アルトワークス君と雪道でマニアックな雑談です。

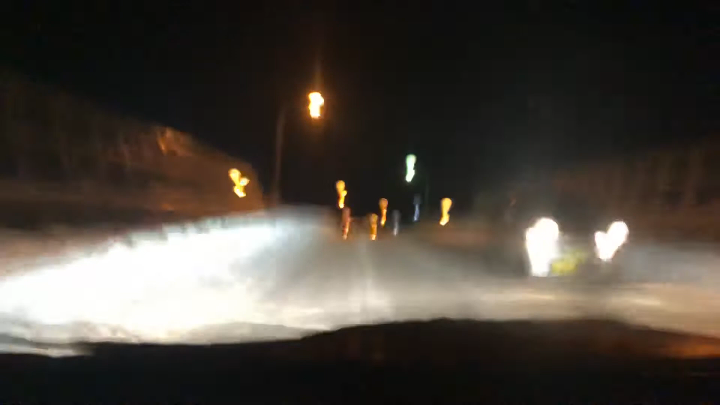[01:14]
イスバーンになった状態をいってまたこの前と同じルートを走ってみましょうかこれ今橋の下りなんですけど結構滑るんで変にブレーキを踏むとつるーんと行くんでですねもうただアクセルをオフにした状態ですねで今やっと平らな路面になったので